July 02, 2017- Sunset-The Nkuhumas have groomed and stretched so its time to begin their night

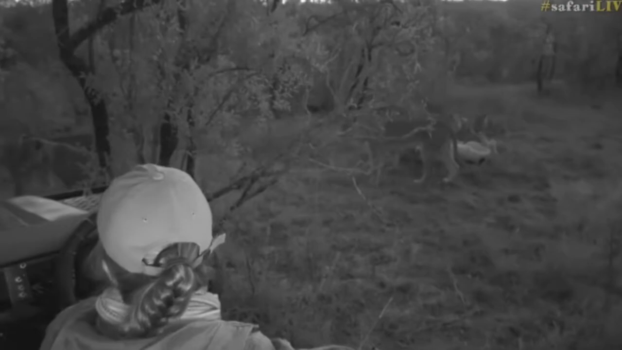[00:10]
spook their prey or give them the bit of an advantage over their prey this is incredible all of them walking so close to us I think Sam we have
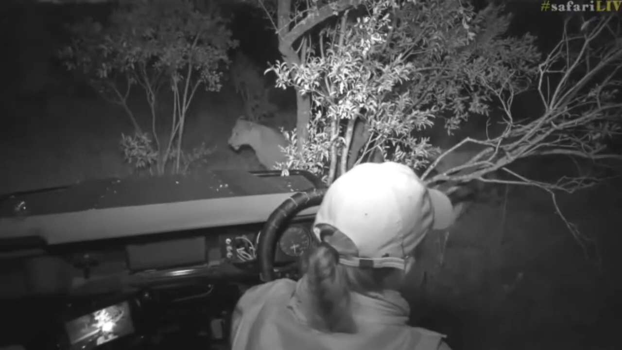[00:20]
got the best job in the world for sure I am so happy start
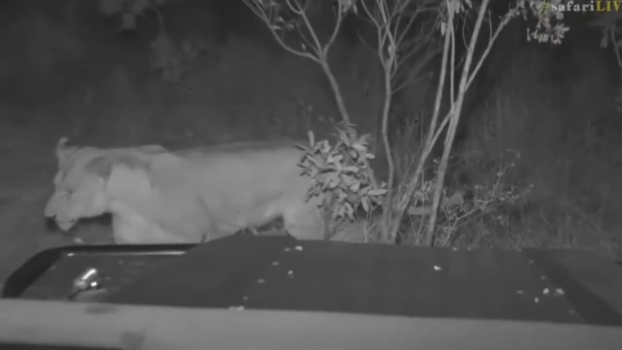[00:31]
repositioning myself mom you're wondering if I can smell them from this distance
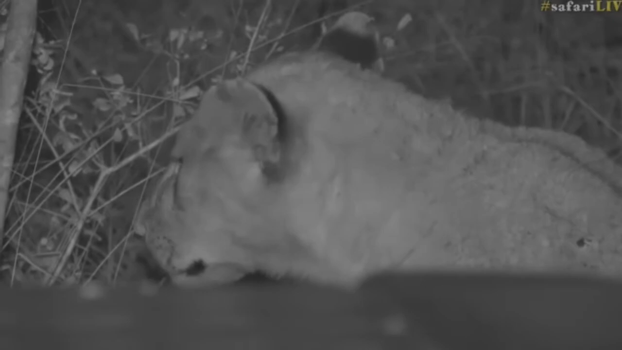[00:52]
like popcorn but right now we can't really smell anything in particular and
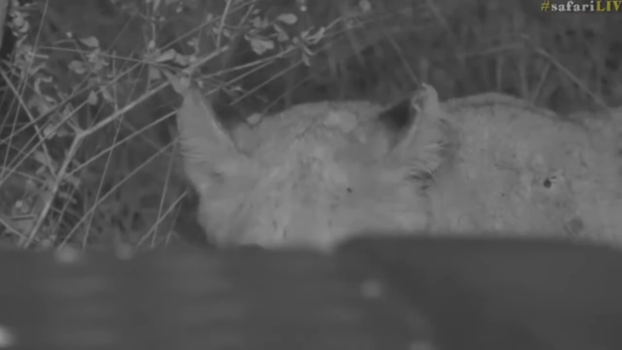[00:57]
they're all around us so I'm gonna try not to move too much because again I don't really want big lions thinking that they can eat me as my mom would say I'm just a chicken wing so I wonder what she's looking at they're all going
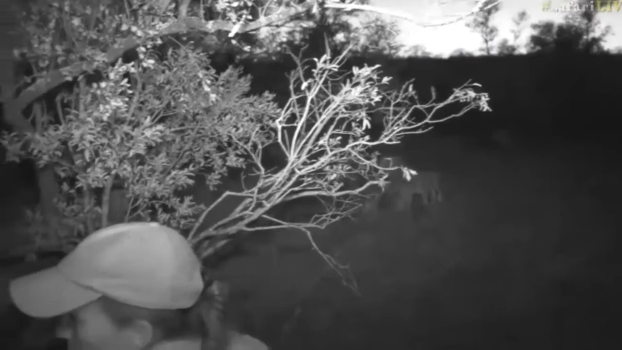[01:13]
a bit more into the open which is great news because it'll make our lives a bit easier when it comes to following them but I think oh no you are not going to start
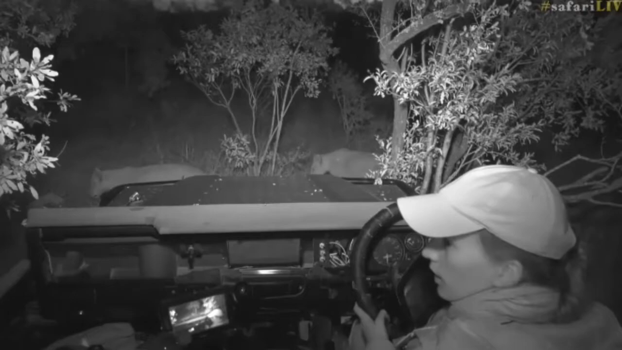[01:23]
laying down in the open area are you beautiful line of lions right in front of us this is magnificent
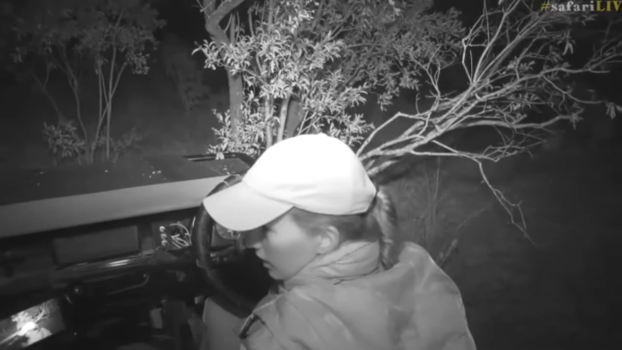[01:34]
I'm trying to move out sorry all right there
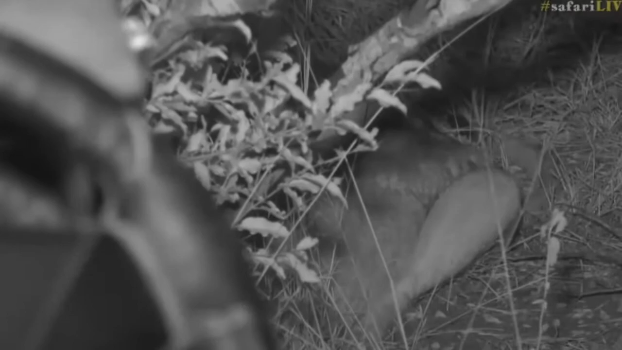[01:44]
is one cub scratching it's it's claws on the tree right next to us sorry that's why my head was in the way as you see I'm trying to get out of the way to give you guys a better view but he is pretty much
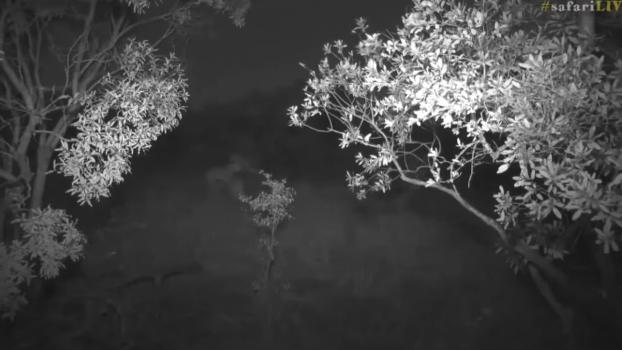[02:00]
um by your wheels so it's a bit tricky now the rest of the females have gone on to this open area and slowly slowly
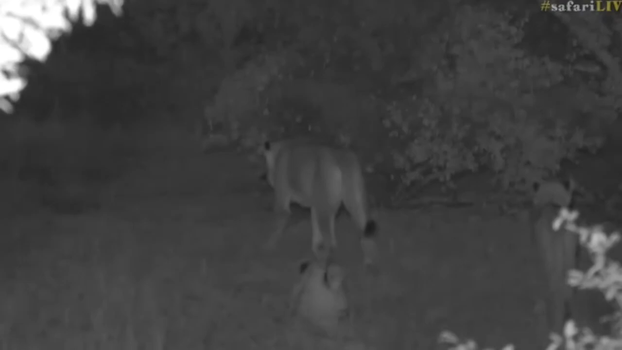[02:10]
they have carried on walking around and it was funny there was no fuss about it just one started walking and then the rest of them instinctively knew that it was time to start moving around somebody's not willing to move around standing by
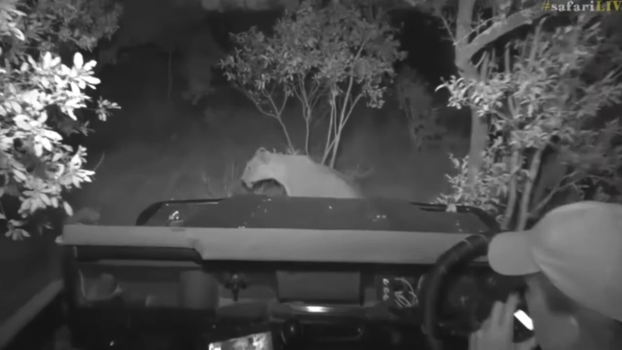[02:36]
uh aprim you're welcome to to come and join
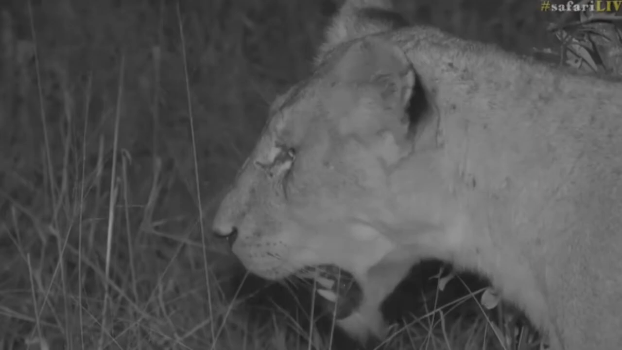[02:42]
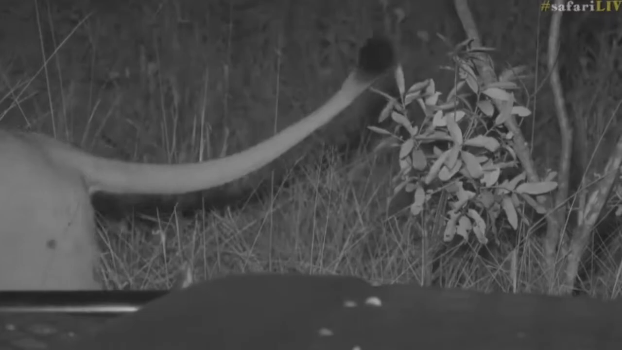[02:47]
beautiful all of them now even the last cub that was maybe the the last one sleeping have started to walk in front of us
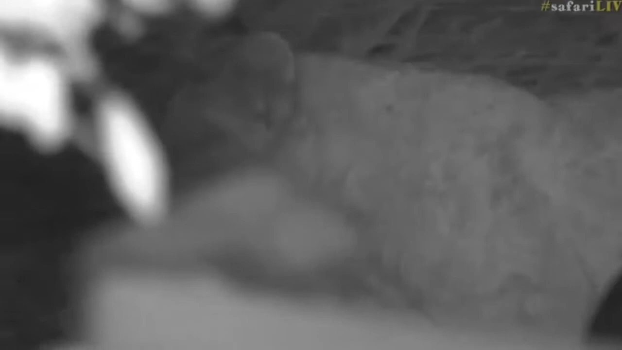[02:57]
now it seems like the older females have got more of a stock pose and they are directing each other and telling the cubs where to go but I think this is also going to be a slow process while all of them pretty much shake their slumber and start moving around hello beautiful cub
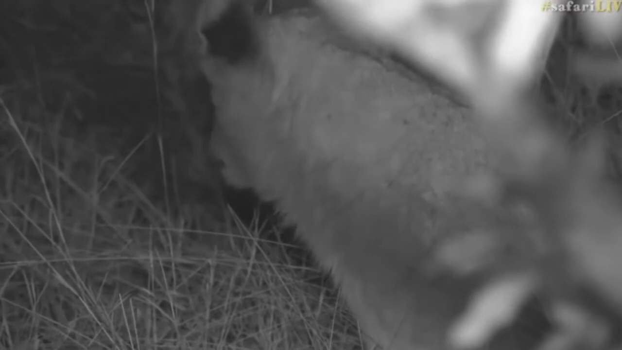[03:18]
now these are the last two
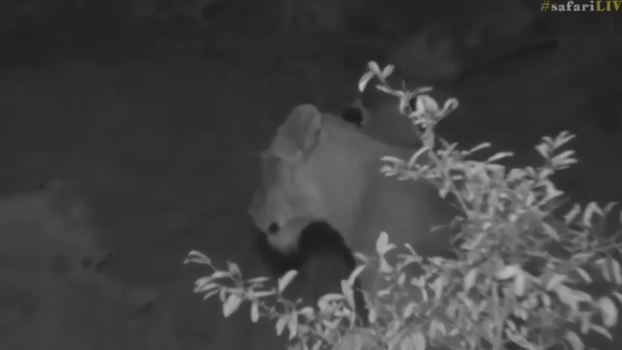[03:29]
all right interesting slowly slowly all of them moving around wonderful I think all of our afternoon of patience was worth it just to see them all get up and move so close to us this has been magnificent I was really worried that they were all going to sleep all the time and not even wake up slightly while we were here